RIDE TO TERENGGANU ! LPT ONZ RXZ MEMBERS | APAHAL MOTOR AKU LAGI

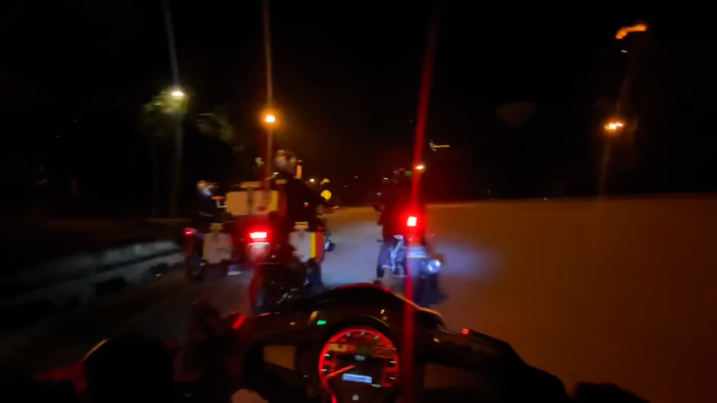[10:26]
Kita dekat Tol Duta, runway ke Tol Gombok. Tol Gombok tadi ada problem sikit, motor RSJ tu sesat.
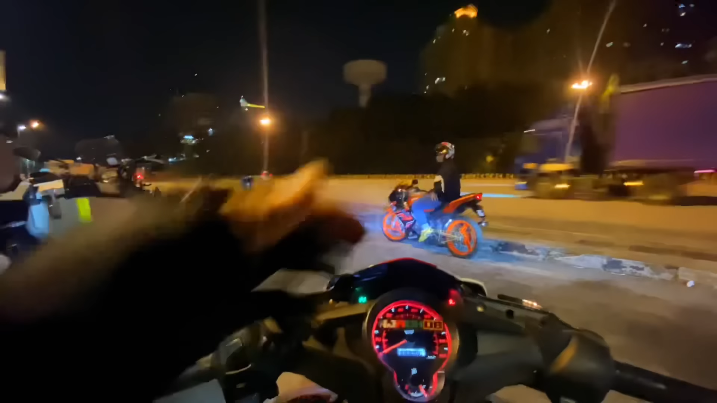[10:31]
Kita orang dah suruh dia tunggu dekat Tol Gombak terus. Lepas tu motor Kadok dah buat pemain GG, ada problem juga. Tak apa, dia pemain, dia akan kejar belakang lah. So sekarang kita orang akan terus ke Sher Gombak, sebab Zul tunggu kat sana. Okay, Bismillahirrahmanirrahim, let's go.
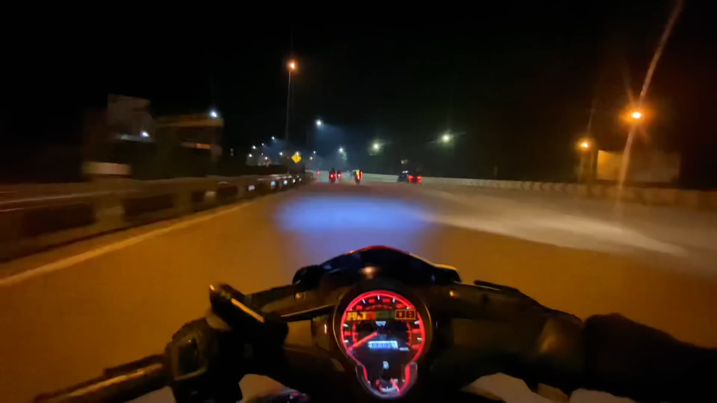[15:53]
Okay, kita dah sampai Shell. Apa nama ni?
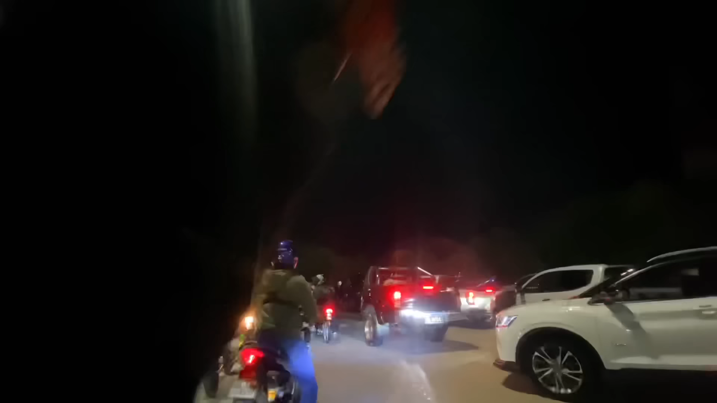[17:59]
So geng, seperti yang kau tengok, bapak ramai gila. Memang padat. Padat memang sangat padat lah. Memang terlambat amat padat geng.
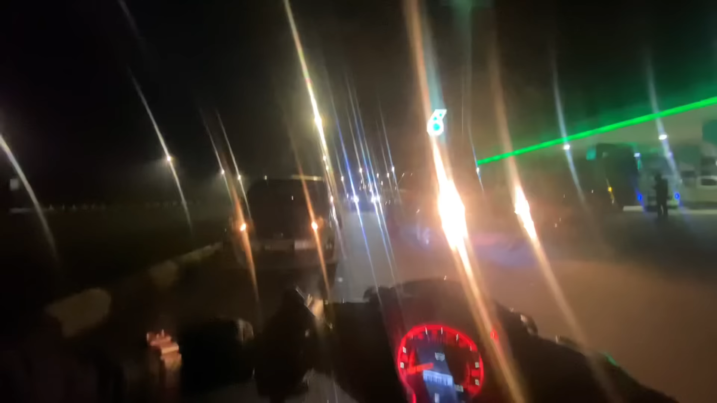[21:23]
Nampak berkampung sikit kan. Dan nak isi minyak kejap, diorang kat sana. Dari jalan solo tadi.